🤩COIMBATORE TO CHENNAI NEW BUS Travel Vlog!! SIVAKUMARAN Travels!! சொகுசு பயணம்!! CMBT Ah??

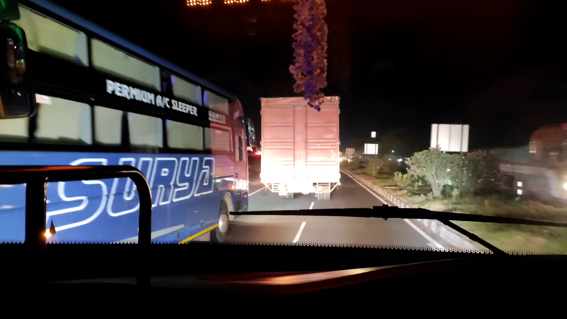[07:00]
கைஸ் நம்ம பஸ் பாடி கட்டி எடுக்கும் போது இந்த பஸ் பாத்தீங்கன்னா டெலிவரிக்கு ரெடியா இருந்துச்சாம்.
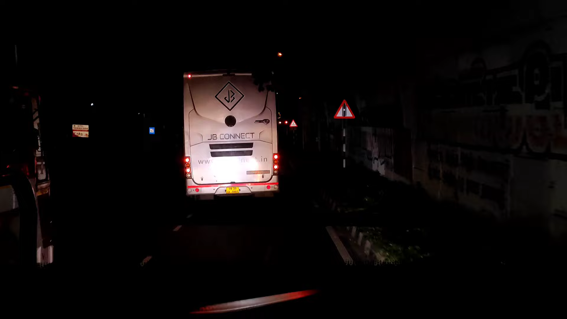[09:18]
கைஸ் இந்த பஸ்ஸை பற்றி தான் அதுக்கு முன்னாடி உங்கள்கிட்ட சொல்லிட்டு இருந்தேன், ஜேபி கனெக்ட்டுங்க, கரெக்டாக பார்த்துனோம்.